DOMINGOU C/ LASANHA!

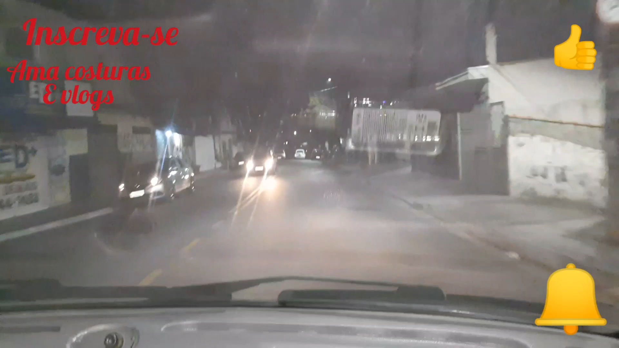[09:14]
O nosso vidro tá podre, mas eu gosto de ver o cenário da noite, que eu sou meio doida.
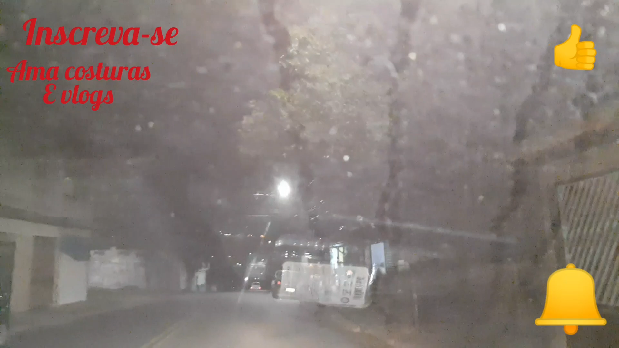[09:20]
Uma pessoa gosta mais da noite do que do dia. Até pra trabalhar eu prefiro.
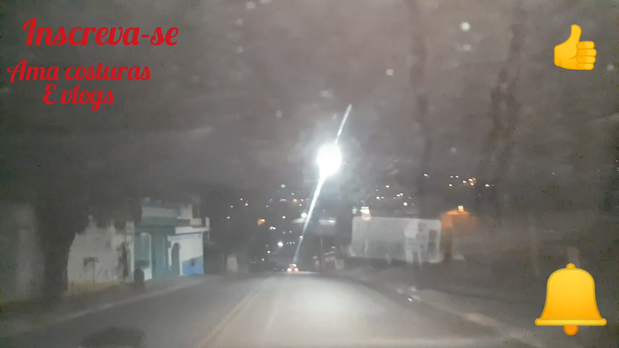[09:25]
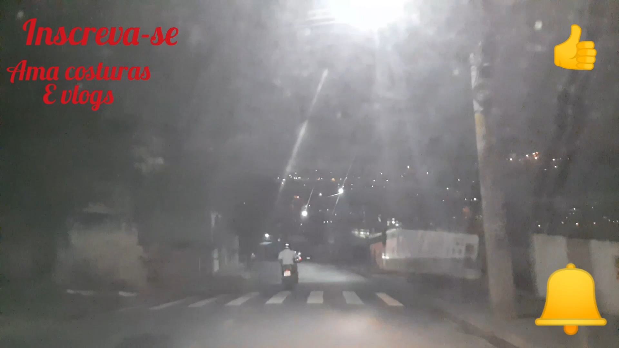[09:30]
Aqui é a nossa rua à noite, gente. Meio deserta, só tem carro. Só tem carro subindo pra descendo, mas. Mas tá de boa. Aqui é por lá, você vê um filho de Deus subindo, tá todo mundo descansando pra trampar amanhã. E eu nunca filmei vindo pra cá, pra vocês verem, né? Por essa parte, pela Castela.
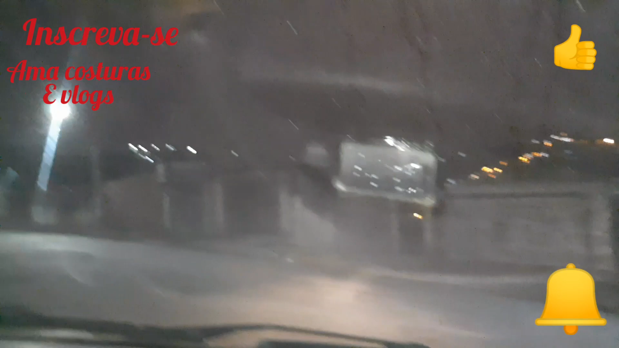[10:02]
Eita, vidro sujo, Jesus. Não tá dando bem nem pra ver a imagem direito. Então, gente, esse aqui é o caminho pela Castelo Branco, pela rua de baixo, pra ir pra boca. Só mostrei pra vocês indo. E não se surpreendam com essa sujeira imunda desse carro. Por isso que o vidro tá feito desse jeito, até a filmagem tá feia. Ninguém tem nem tempo de limpar vidro mais. Lavar o carro mais nada. Então, assim, gostei de ver. Estamos chegando, gente, aqui na Copa já. Aqui há 3 minutos, né? Tô em casa? 5 minutos de casa?
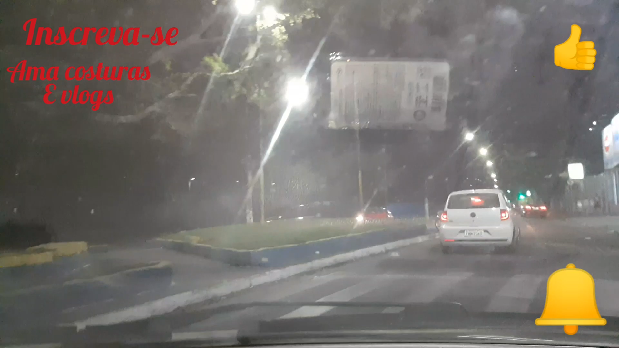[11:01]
Aqui é o SESI, gente, ó. Não dá pra ver não, porque tá escuro. E o vidro tá pouco, né? Aqui é o SESI, não, ó, tá escuridão.
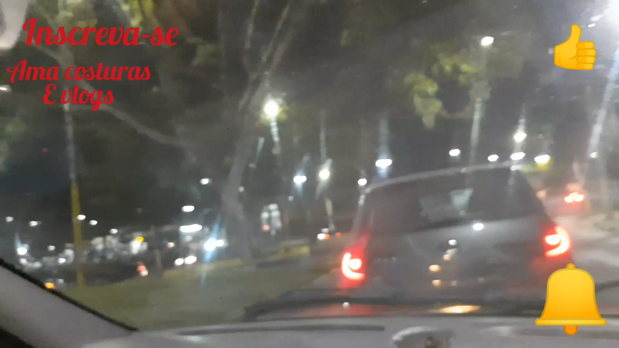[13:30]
E ali na frente das árvores já é a Copa, acho que é uns 4 minutos de casa. Aí, quando falta alguma coisa que a gente vai olhar que acabou, a gente corre aqui rapidinho em busca. Porque é rapidão e vale a pena. É mais barato também. Não adianta eu tentar fugir não, só consigo comprar aqui mesmo.